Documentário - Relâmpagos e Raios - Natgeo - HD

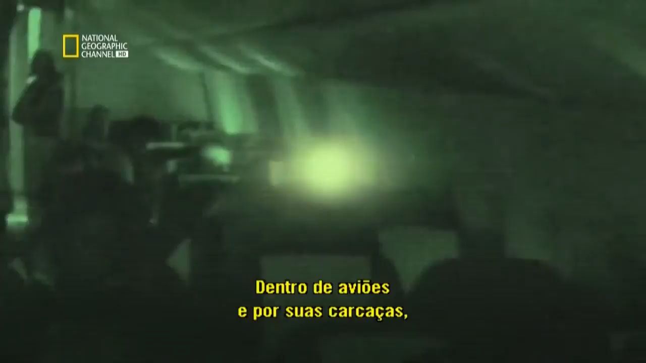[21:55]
Inside airplanes and along their skin, ball lightning has been observed.
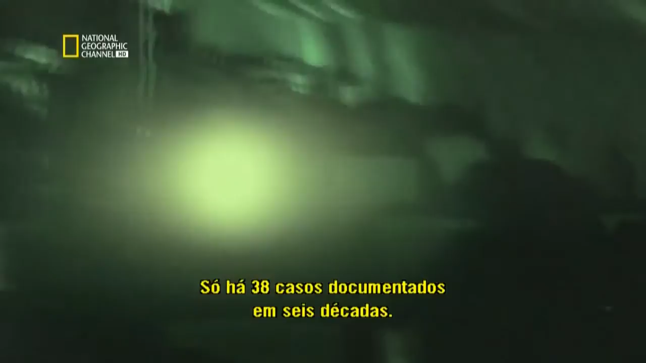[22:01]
There have only been 38 documented cases in six decades. This is what it might look like.